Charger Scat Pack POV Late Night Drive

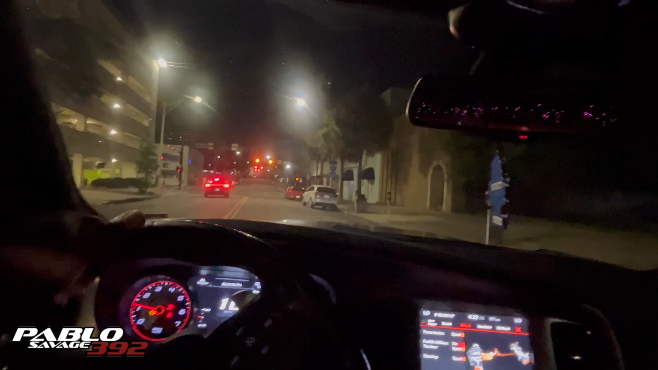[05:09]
That boy is on the opposite side of the road.